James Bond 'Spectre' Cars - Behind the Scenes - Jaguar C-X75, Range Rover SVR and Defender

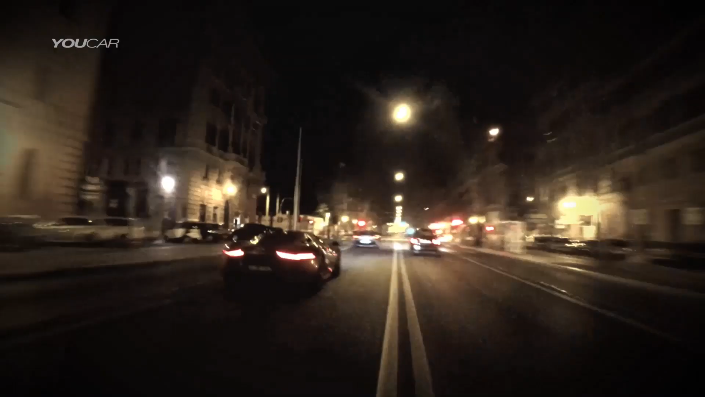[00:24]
It's one of those scenes that's gonna be very iconic I think. Just with the two cars with the characters and racing through the streets of Rome.